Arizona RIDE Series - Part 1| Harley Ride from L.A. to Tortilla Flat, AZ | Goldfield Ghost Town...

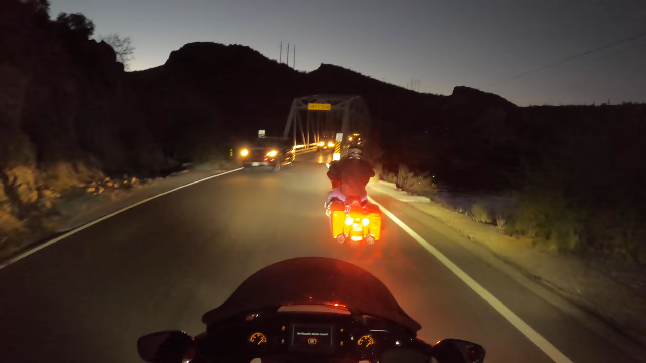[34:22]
Come on. Yo. This is some cool stuff right here. Not bad. Look down at the boat down below. Guys are night fishing. Yep. Wow. The moon's out. We're crossing bridges. So pretty good stuff, man. Awesome stuff. How are we lined up behind? What? How are we lined up behind? Is Jay Bird behind you? Jay Bird, he's right behind you.